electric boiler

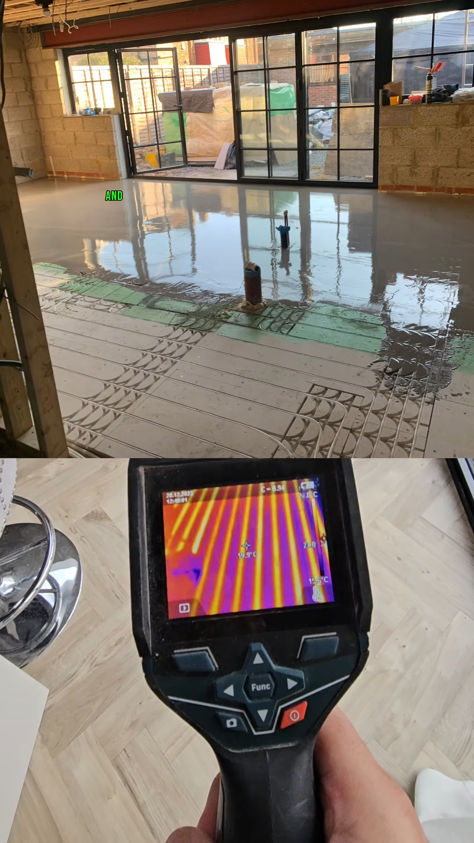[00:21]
and then they've latexed over the top of the plates and then put this Antigo flooring on, so it's like a thin layer so it comes to the surface quite looking,
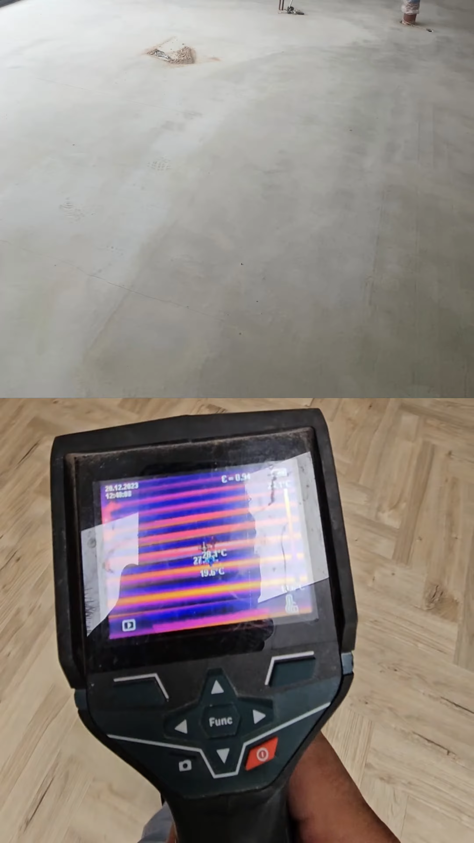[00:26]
this camera is basically showing the circuits and lines,
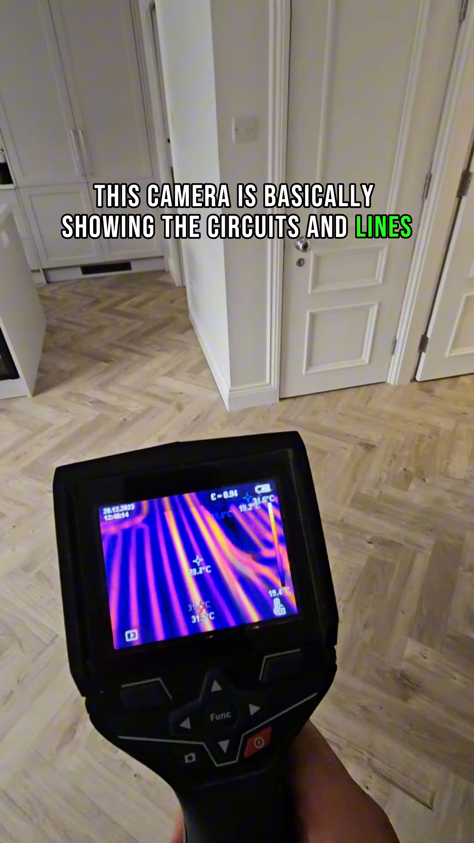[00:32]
you can see where we've gone with the roots of the pipes,
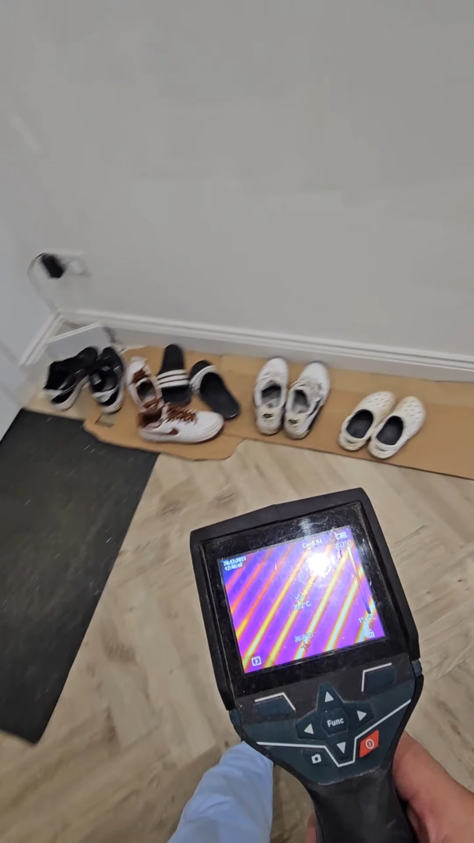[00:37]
zigzag the whole way through,
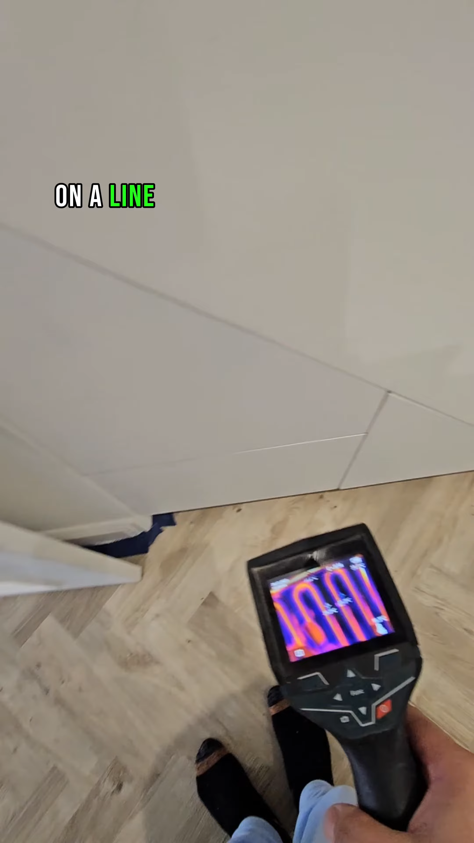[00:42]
done a line across through there as well, decent,
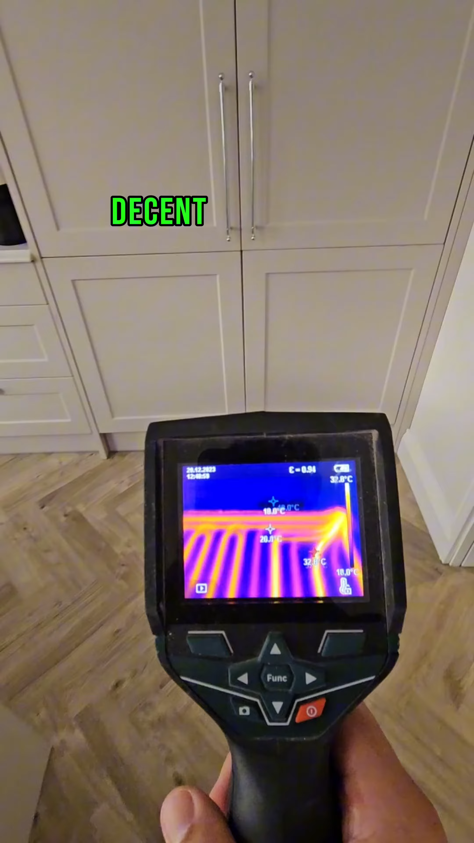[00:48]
overall yeah, all in this space, there's no radiators anywhere, so all the walls are free. Alright, let's talk about what we've got going on here, we've got an ECA boiler,